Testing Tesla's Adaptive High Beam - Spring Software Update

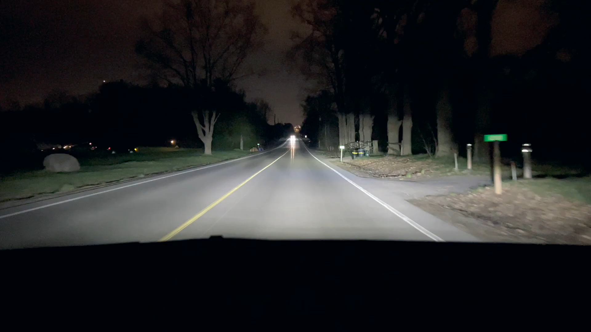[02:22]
Now here we are on a very dark road, no street lights here. And I've just noticed that the automatic high beams icon has appeared on my dash. So they are on right now. And on my right side, the scene is really well illuminated. But there's a car in a distance and you can see actually that it is blocking off those pixels on the left actively. Now let's wait for this car to pass. And here we are. We have full illumination right now.
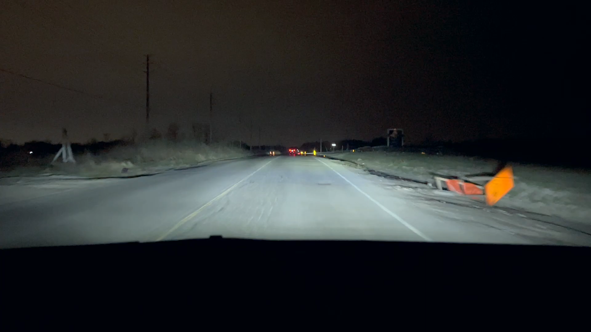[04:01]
It is working in real time. I'm going to come closer behind this car to see how the headlights react. So now you can see I'm right behind this Tesla, another Model Y. And the car is not illuminated, but the surroundings are.